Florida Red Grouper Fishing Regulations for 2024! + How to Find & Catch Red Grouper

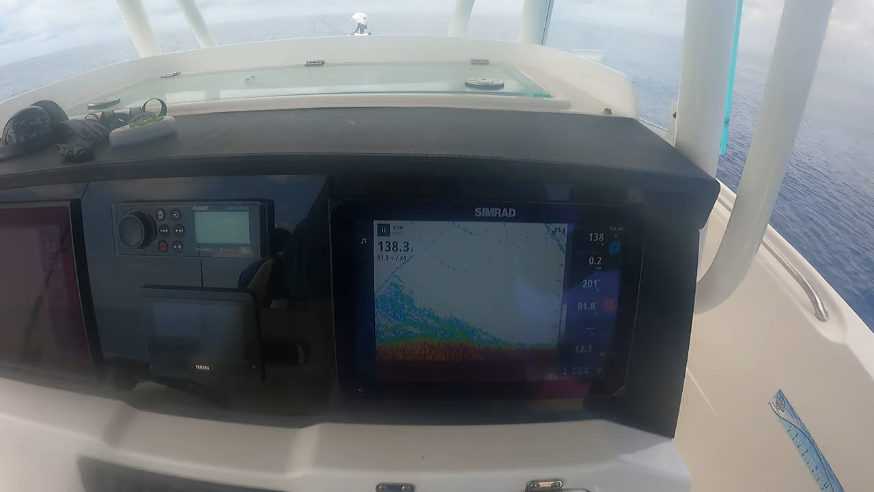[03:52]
In the Gulf of Mexico, there is a chart that StrikeLines makes called the Hard Bottom HD. Click the link below and use discount code FFA10 for 10% off. You can see here we are marking hard bottom, which is in dark red on my chart plotter.
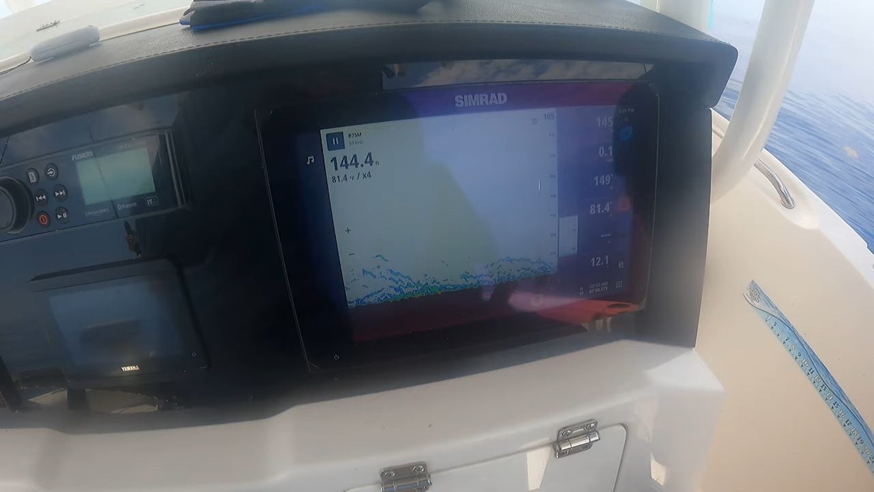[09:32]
And when you're on plane and it's calm out, just change your chart plotter scroll speed to high so you can see the bottom as you're moving long, going fast.
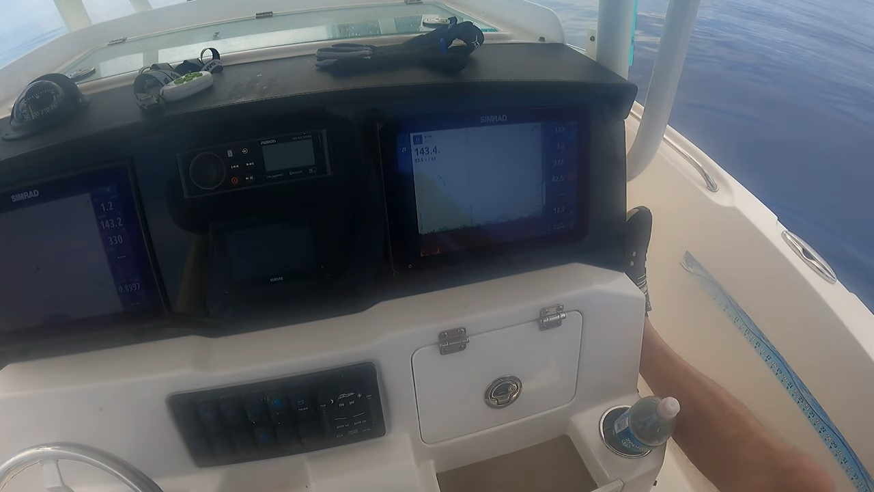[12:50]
When looking at your chart plotter above the hard bottom, the thicker the orange or red you see means the red grouper are tight together.
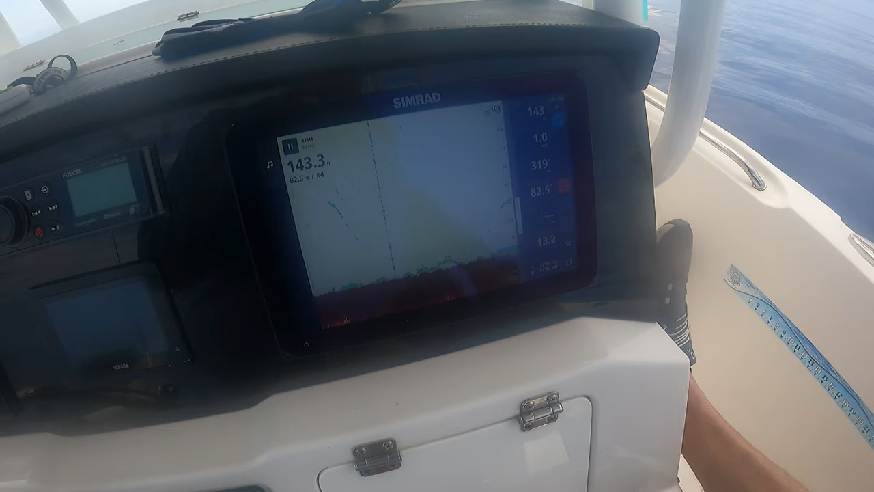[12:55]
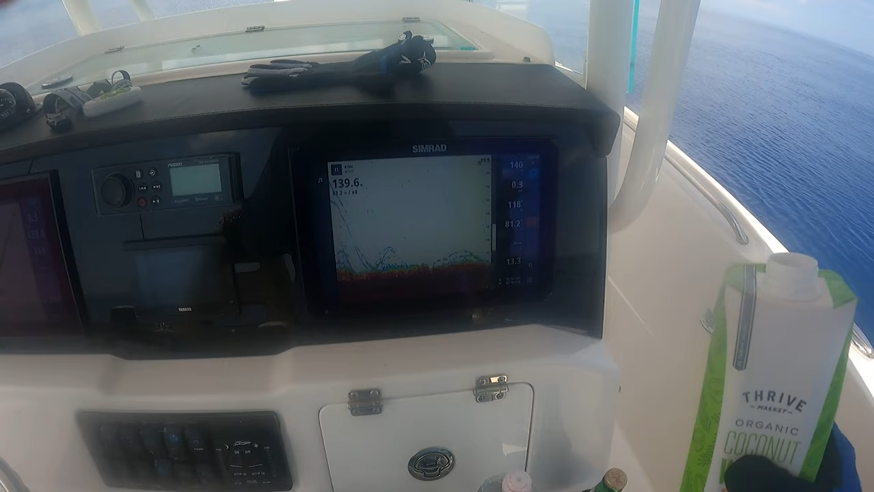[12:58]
And if you see blue or green above those marks, that will mean there is bait or snapper above them.